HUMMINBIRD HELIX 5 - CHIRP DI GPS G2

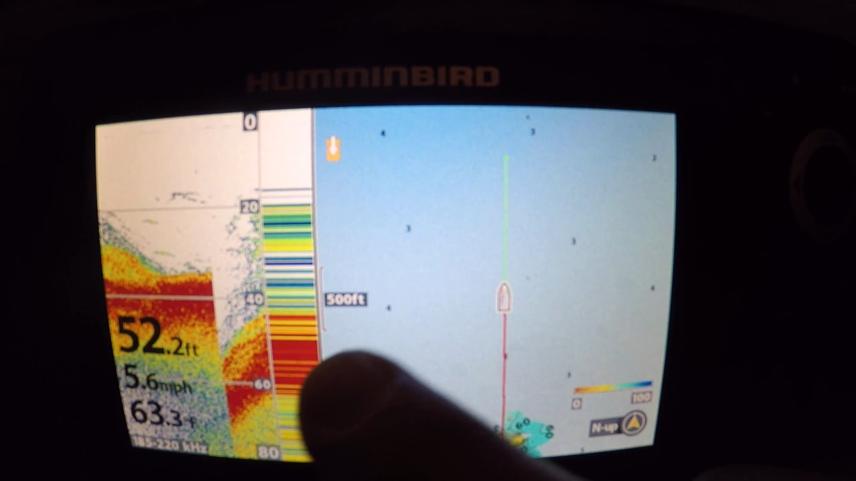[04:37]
On screen: depth 52.2 ft, speed 5.6 mph
looks like you got the radar view along with the Navionics on the right, oh and check that view out guys, this one's really cool, here you got your main graph up top, you got your down imaging below and you got your Lake Chip on the left, so you kind of have them all on the screen at once, so that's pretty cool,
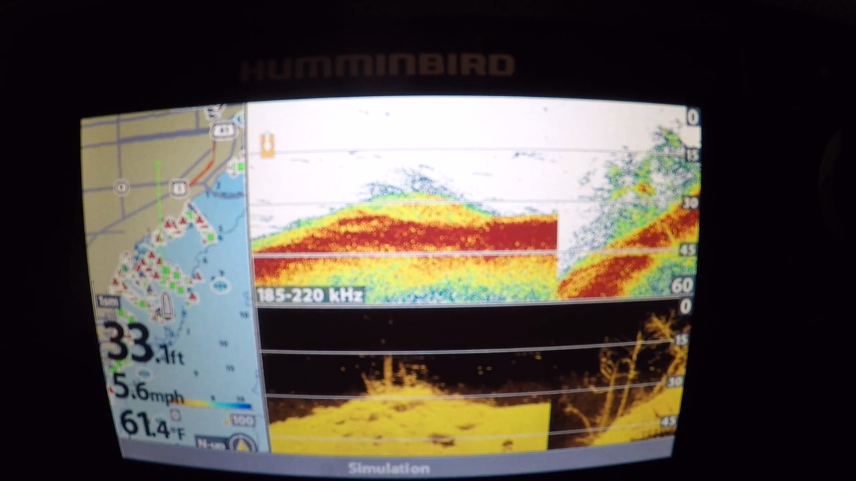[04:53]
On screen: water 61.4°F, speed 5.6 mph
hit view again, put your screenshots if you're to take them
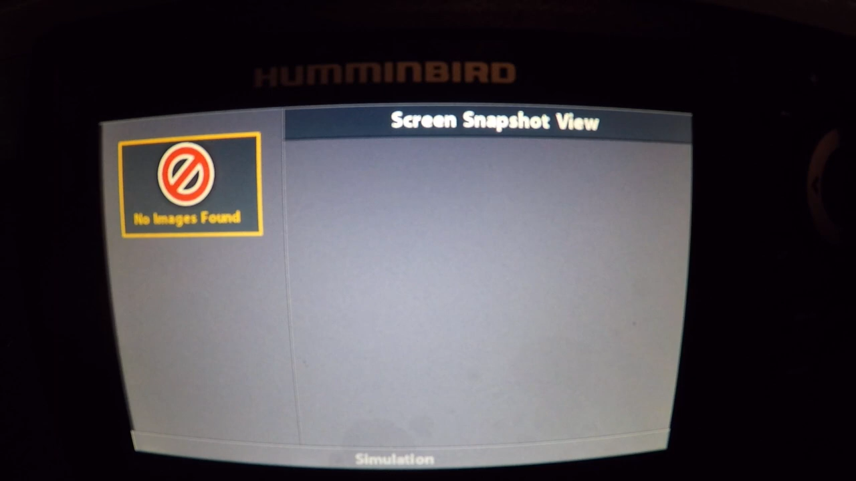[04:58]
and back to the beginning, all right guys,
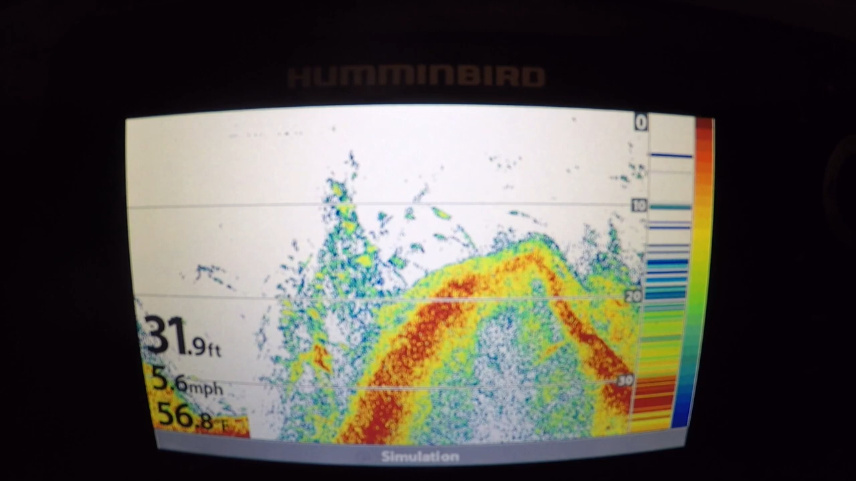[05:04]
On screen: depth 31.9 ft, water 56.8°F, speed 5.6 mph
just quick rundown, powered it on, ran through the views real quick, one more view actually I'll show you before we end this video,
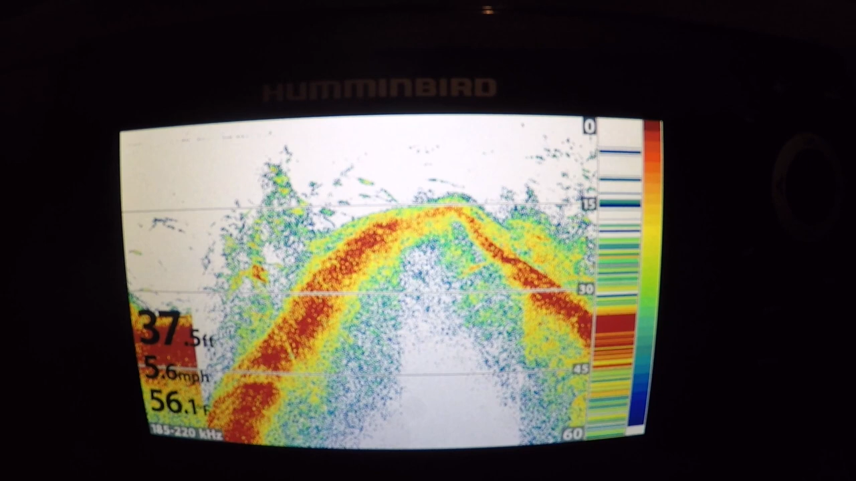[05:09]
On screen: depth 37.5 ft, water 56.1°F, speed 5.6 mph
you can actually hit the menu button, let's see here, and we will go to, not that,
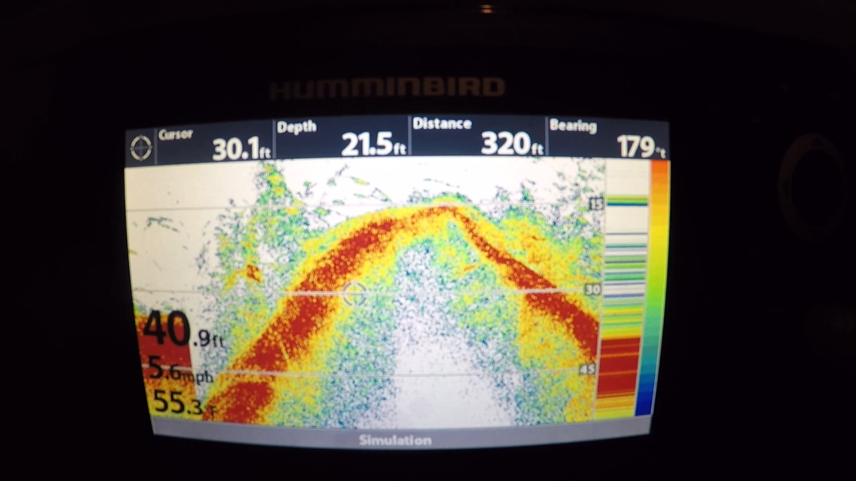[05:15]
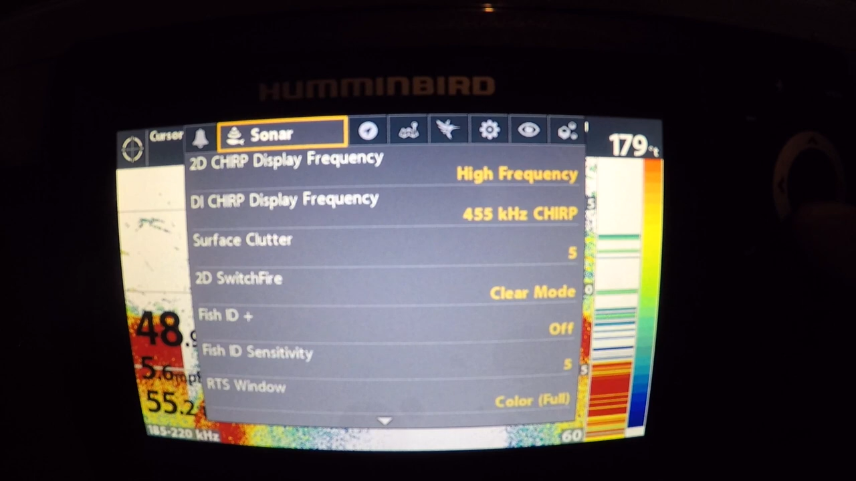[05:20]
here we go, we can actually go down to sonar, and this is pretty cool, the helix is now offer,
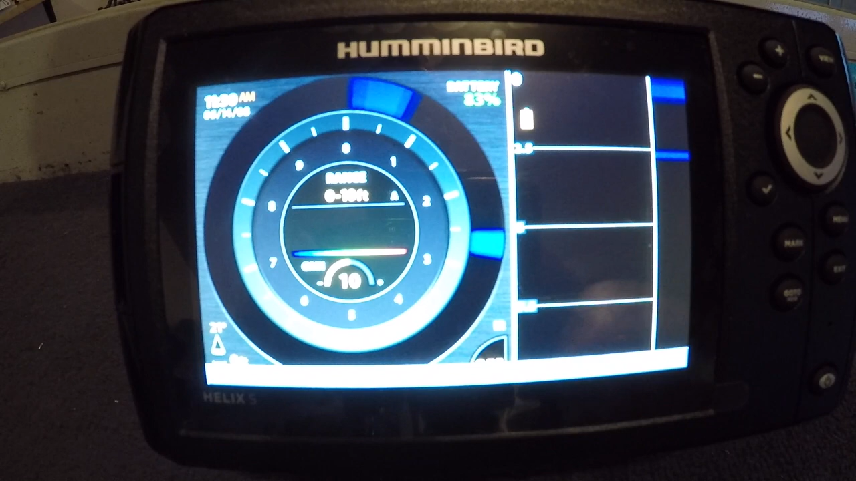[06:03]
here we go, check that out guys, isn't that pretty cool, got your traditional flasher right here, your sonar, actual depth finder here, and, I believe like a jigging up and down pattern on the right,